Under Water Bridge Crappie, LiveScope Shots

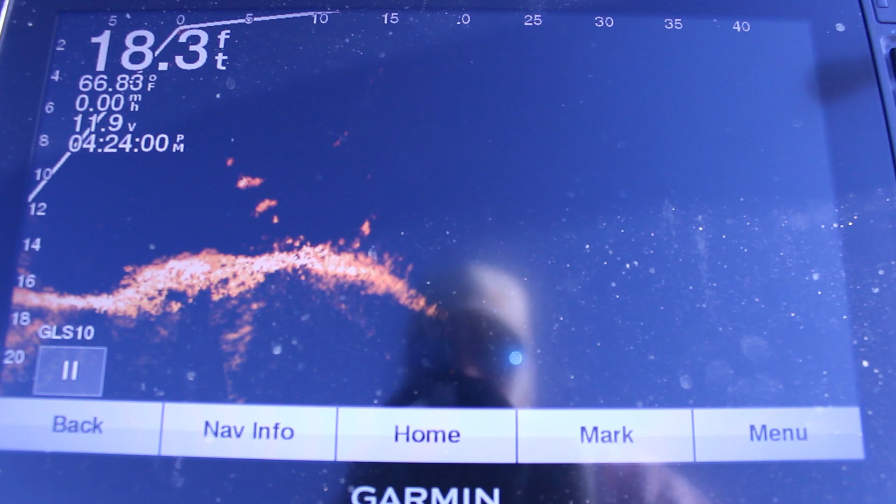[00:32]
On screen: depth 18.3 ft
okay guys you see the fish off this rock hump what I think it is is an old bridge all right I hope y'all can see that I'm gonna I'm gonna see now if I can catch one of them I don't know if they're crappy yet I just found them and
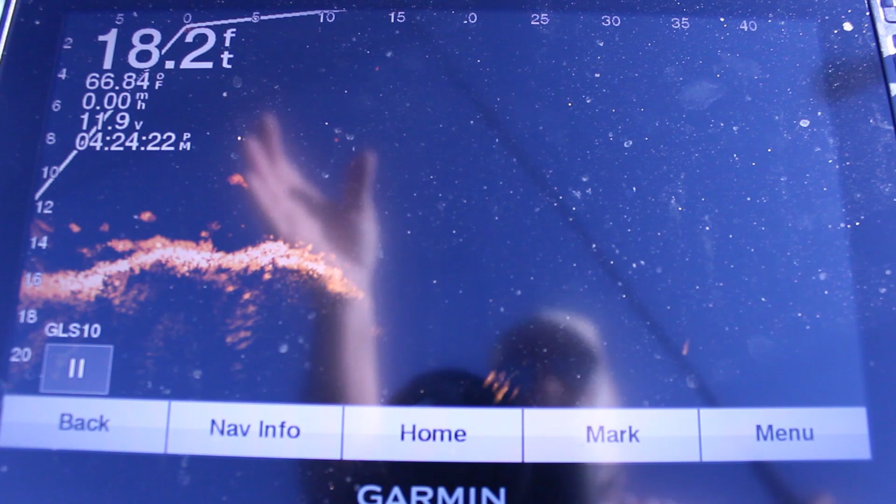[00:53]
On screen: depth 18.2 ft, water 66.84°F
this is another spot I've been here quite a few times and never caught up not a kind of crappy but and been here then there's nothing here today it's fish here and I've seen a couple where I thinks probably some perch here before but I believe I just believe by the way they're acting they're crappy but if not now I'm got closer to it y'all can see I'm ten feet from it so pitch my bait out there
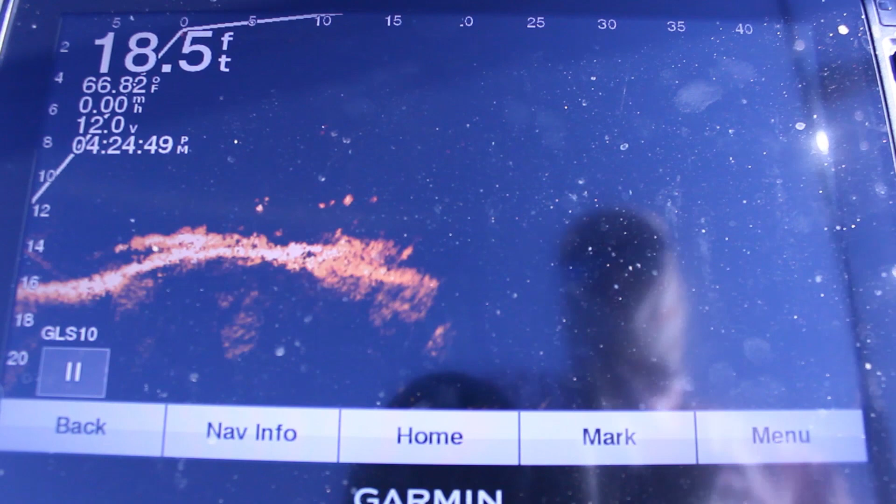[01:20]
On screen: depth 18.5 ft, water 66.82°F
should be able to see my bait being this close to it I got a tide jig on here all right see this little thing right here jump up and down there's a fish after it already right
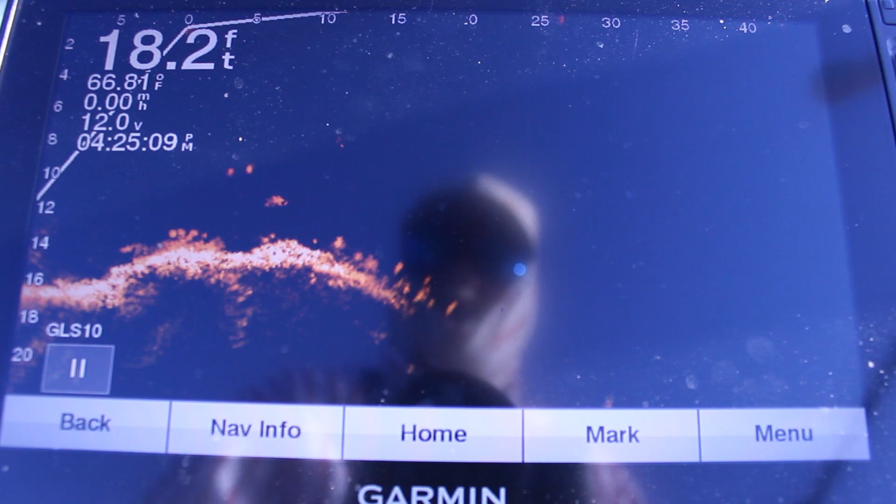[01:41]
On screen: depth 18.2 ft
there's my bait watch it see the fish behind I just popped it above him and I'm gonna tell you if you overwork it they won't pay any attention to it and I did not want to miss touch it yet I'm gonna let it fall on down a little further now right there I felt one bump it he didn't take it but I feel something touch it see it's right there above nothing they're not paying there's one right there at it now
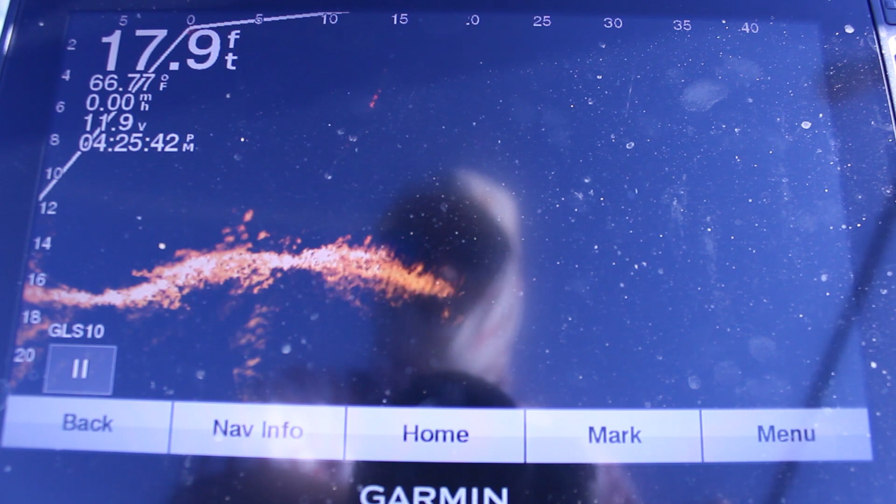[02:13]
On screen: depth 17.9 ft
I'm just tapping my rod I'm not moving my line I'm just y'all can hear it I'm just tapping my rod just to make it shake
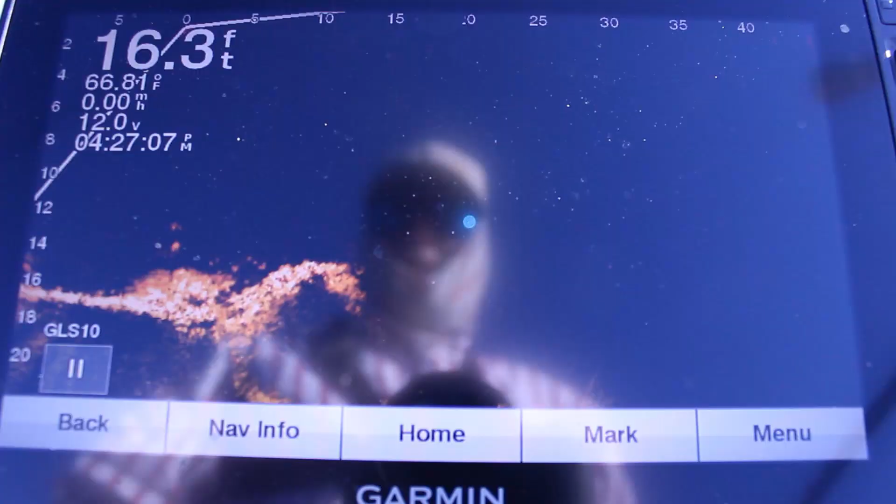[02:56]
On screen: depth 16.3 ft
they're all about it but they're not they're all they're all around if you watch them they're paying attention to it but they're not biting it so that one even ran from it
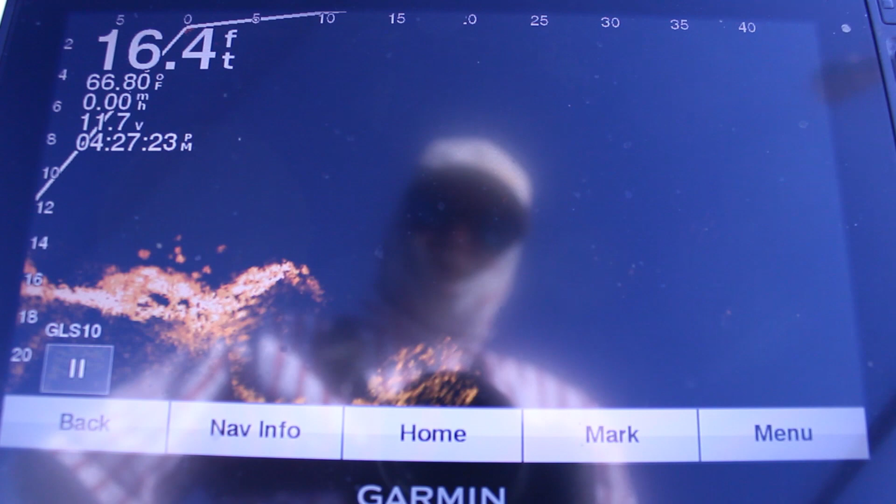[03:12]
On screen: depth 16.4 ft, water 66.80°F
so sometimes guys you think you're not around fish look at them they're all they're all around it but
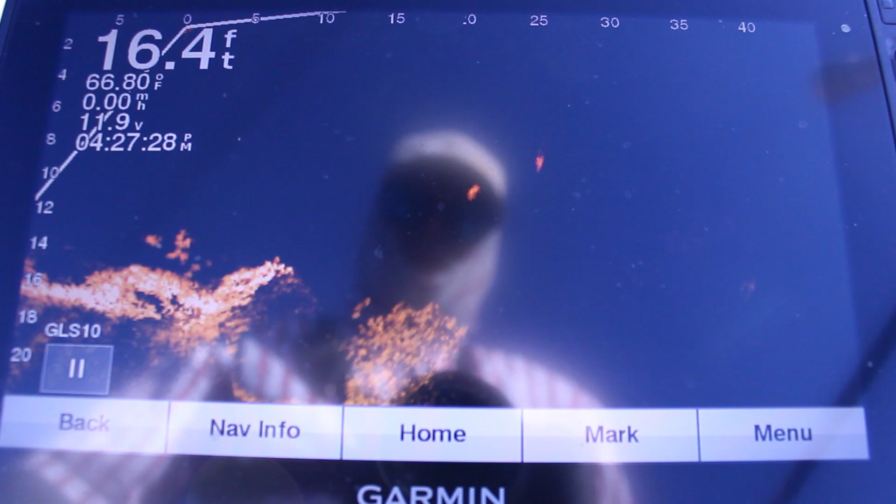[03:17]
On screen: depth 16.4 ft, water 66.80°F
they're not touching it see sometimes you think you're on fish and you can't get bit that's what it is
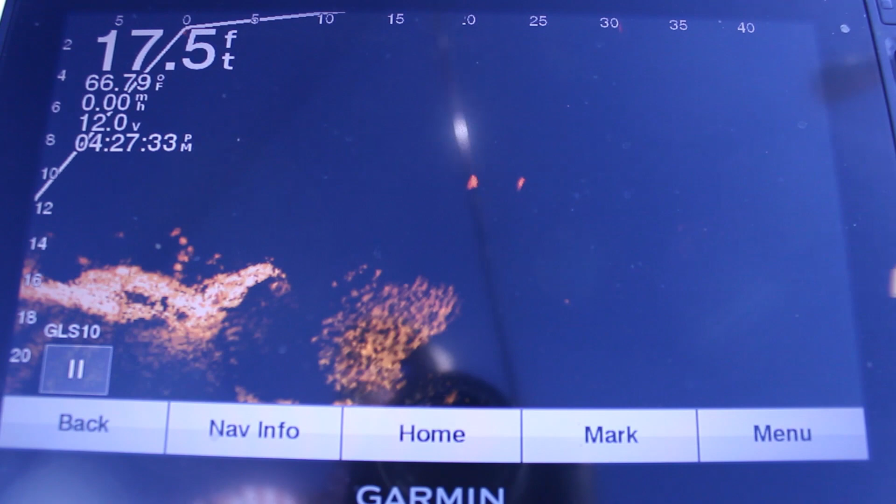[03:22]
On screen: depth 17.5 ft, water 66.79°F
now that could again they could be some perch I think they're crappy by the way they're stocked there there we go finally caught one guys I finally caught one you see them coming up on the death finder
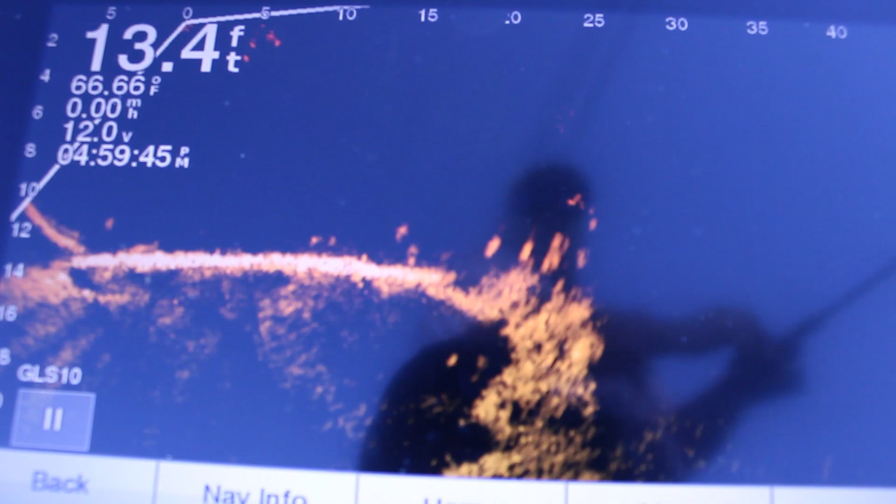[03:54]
On screen: depth 13.4 ft, water 66.66°F
yep guess what they're not crap I wonder what they were this was not anyway what